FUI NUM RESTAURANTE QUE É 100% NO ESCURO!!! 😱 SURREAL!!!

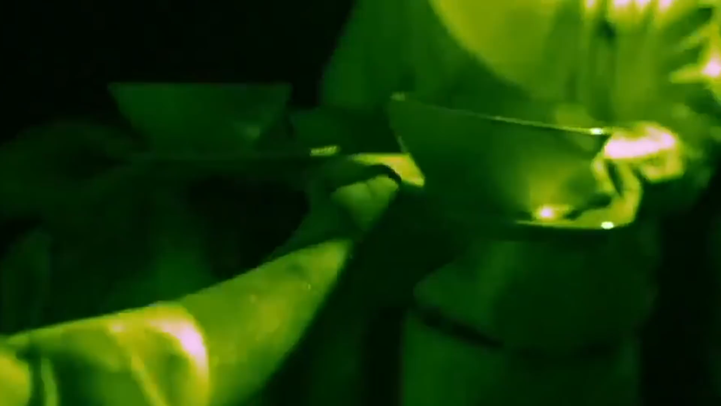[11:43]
Mas, então, você tinha que entrar como se fosse um trenzinho, assim, sabe? O garçom te levava até a sua mesa.
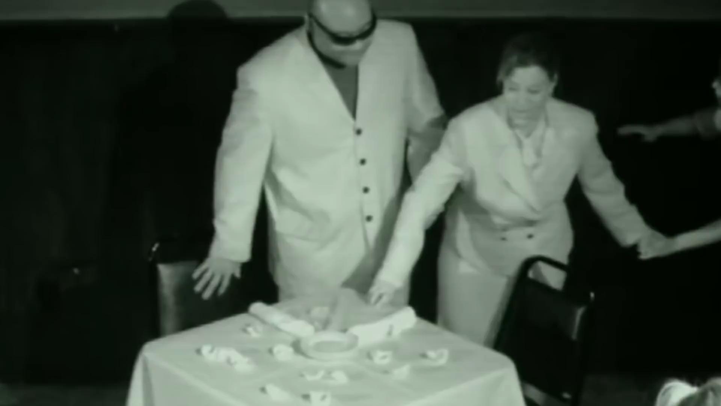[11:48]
E esta cena mostra exatamente aquela mulher ali, ó, perdidona. É, no caso, era eu. Eu tava perdida, gente. Eu tava, tipo, com muito medo. Me deu fobia, me deu falta de ar quando eu entrei, porque era muito escuro.
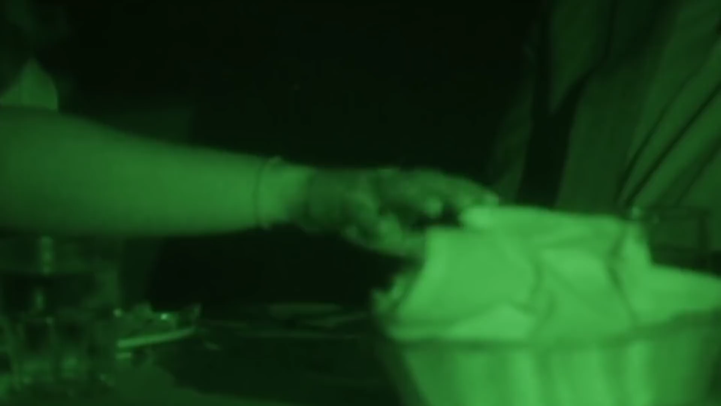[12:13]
Eu fazia exatamente isso. Você tinha que, tipo, ir devagar, tocando em tudo.
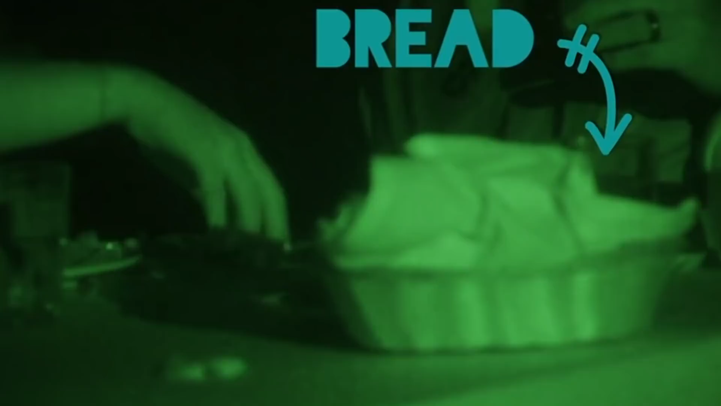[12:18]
E, sério, eu ia ter medo de deixar a taça cair no chão. Dava muito medo. Então, eu ia tocando devagarzinho, aí eu sentia a comida.